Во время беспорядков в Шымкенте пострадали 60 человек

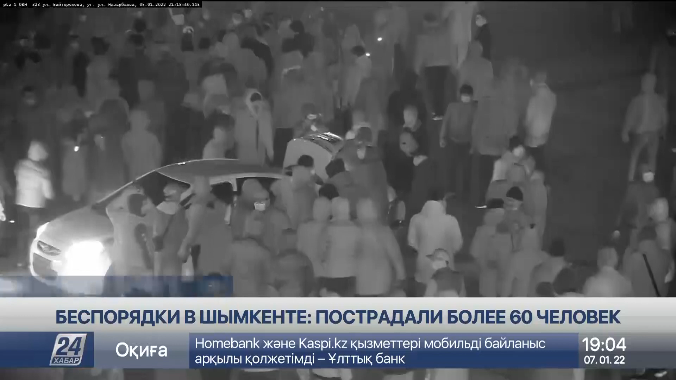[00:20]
Камеры уличного наблюдения запечатлели автомобиль без номеров, который подвез оружие. Молодые люди разобрали его из багажника и направились в сторону Акимата и торгового центра метро.